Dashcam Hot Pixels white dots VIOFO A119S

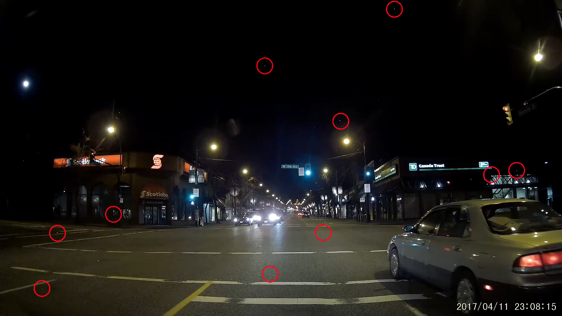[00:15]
Here there are more than three that stay in the same position and blink on and off depending on the darkness of the background image.